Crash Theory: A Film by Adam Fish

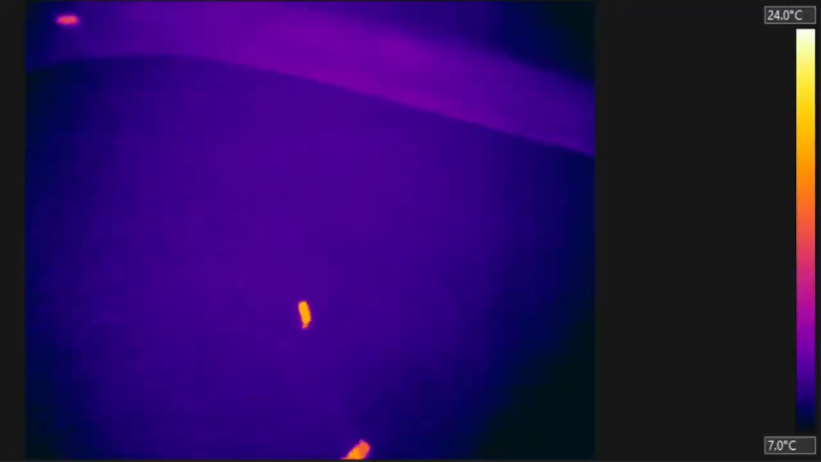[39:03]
On screen: scale top 24.0°C, scale bottom 7.0°C
One cold February morning, we meet at the Nosley Safari Park outside of Liverpool and drive out to a parkland
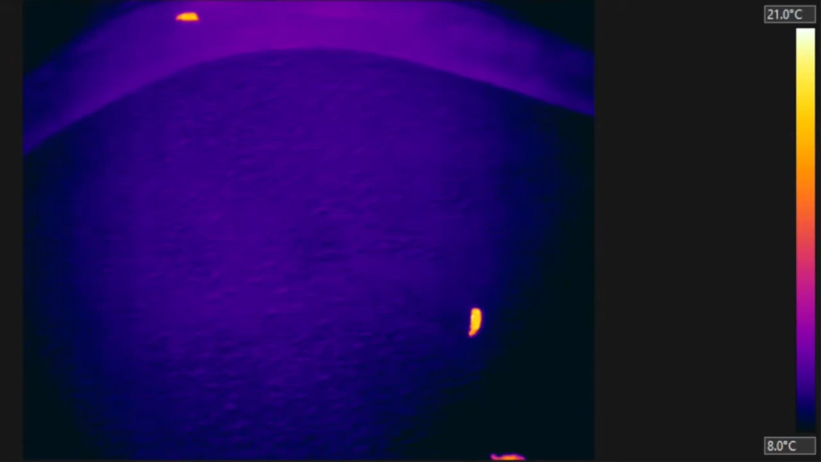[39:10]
On screen: scale top 21.0°C, scale bottom 8.0°C
populated with African species such as Sittitunga, Bongos, and several white rhinos.
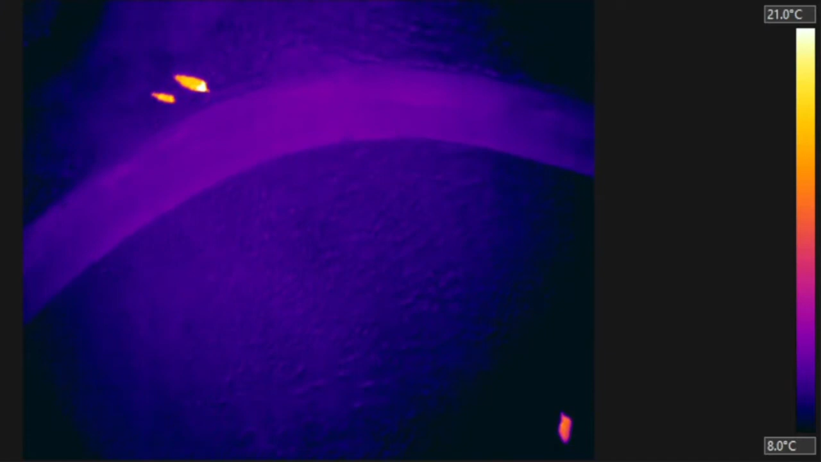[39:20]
On screen: scale top 21.0°C, scale bottom 8.0°C
I am here with a team of astro-ecologists, experts on applying space science to Earth conservation.
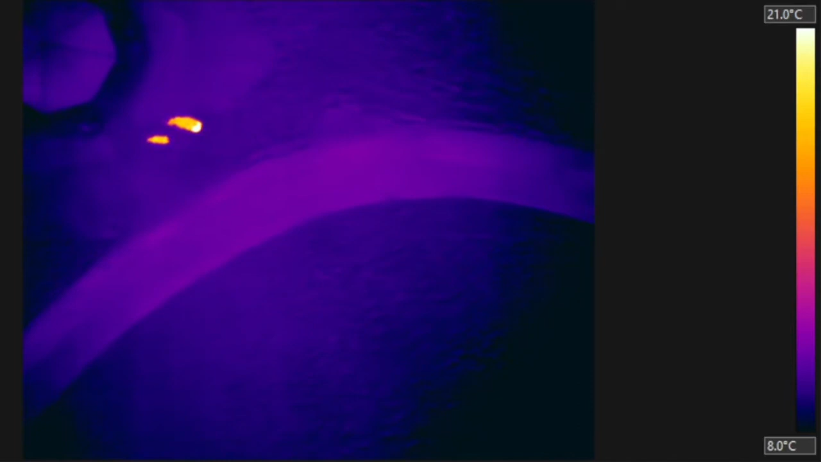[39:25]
On screen: scale top 21.0°C, scale bottom 8.0°C
Professor Serge Witch, who is known for his work using drones to count orangutan nests in Indonesia, is flying a drone over the rhinos. Because it was cold, the battery only gave us 20 minutes to get to and follow the rhinos as they meandered across a road,
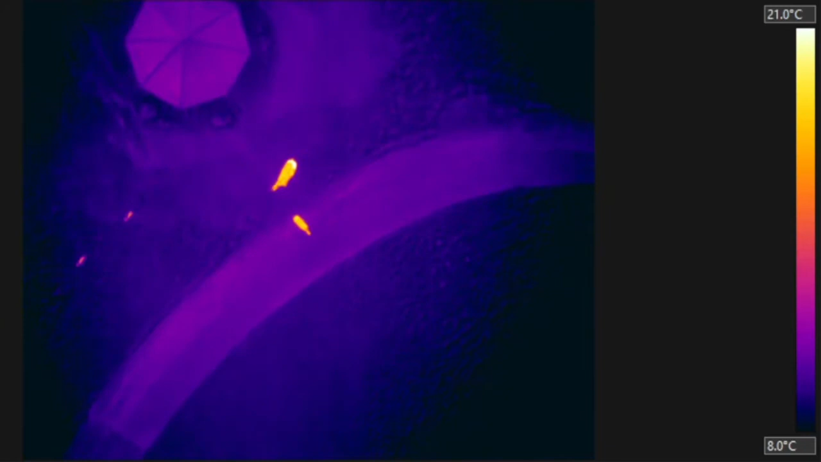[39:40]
On screen: scale top 21.0°C, scale bottom 8.0°C
frightening Axis deer from their sanctuary under a pagoda. This data will be fed into an artificial intelligence system in order to teach it to recognize the heat signatures of rhinos,
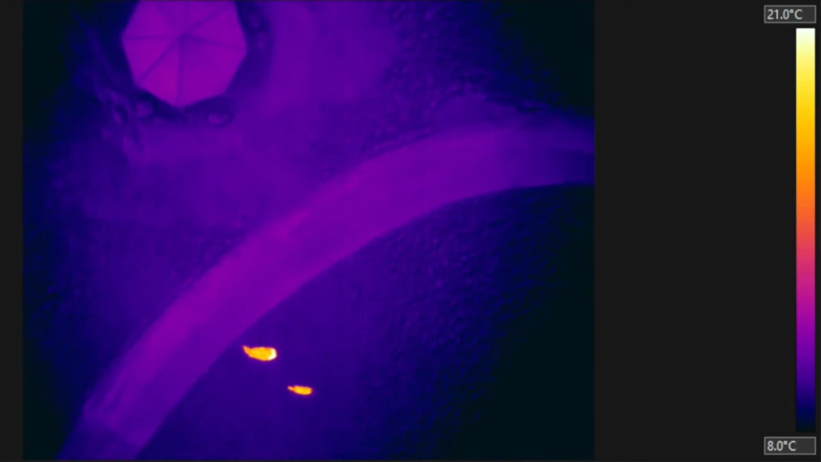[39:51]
On screen: scale top 21.0°C, scale bottom 8.0°C
as distinct from other animals, including humans.
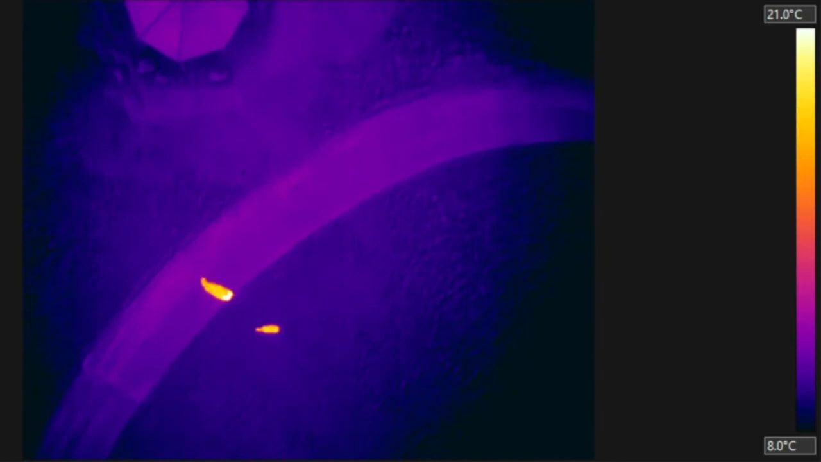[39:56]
On screen: scale top 21.0°C, scale bottom 8.0°C
The hope is that this complex toolkit could be used by rangers